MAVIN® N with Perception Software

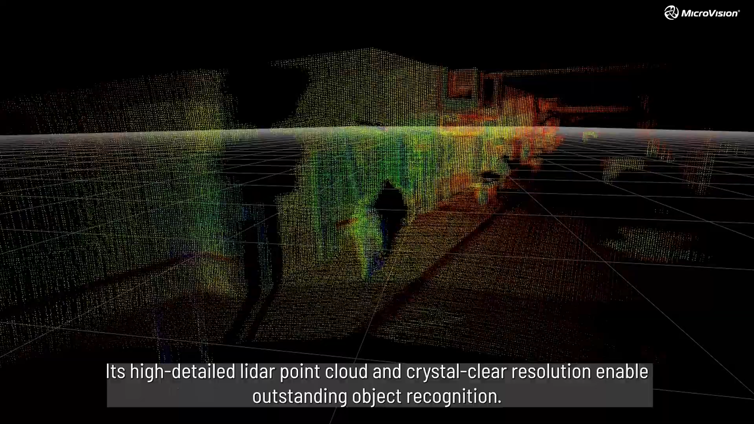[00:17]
Its high detailed LiDAR point cloud and crystal clear resolution enable outstanding object recognition,